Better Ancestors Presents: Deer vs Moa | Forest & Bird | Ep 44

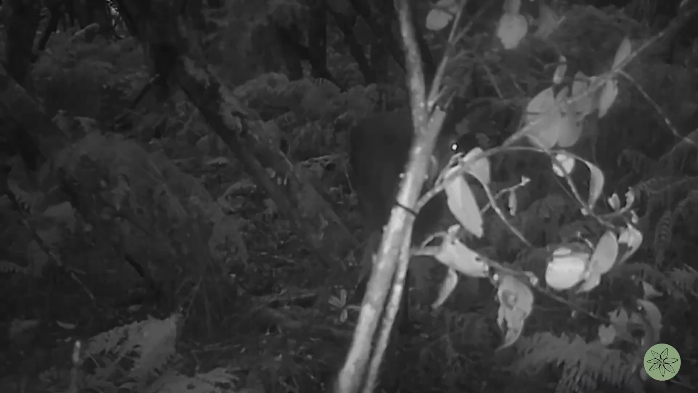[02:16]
When deer first arrive in an area, they eat their favourite things first because most native plants have no way to defend themselves from introduced animals that eat plants.
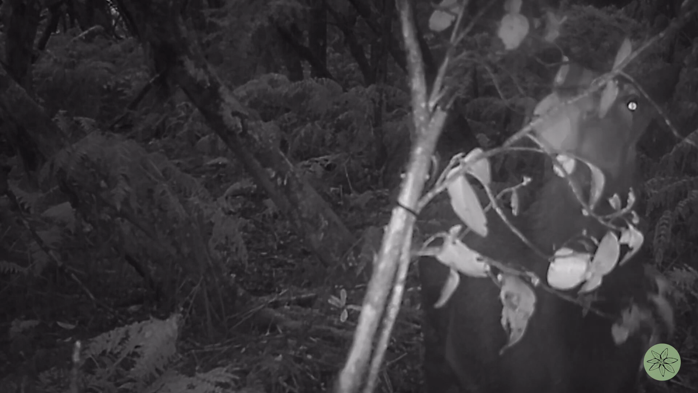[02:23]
These red deer have been eating bark off native trees, which in time kills the tree.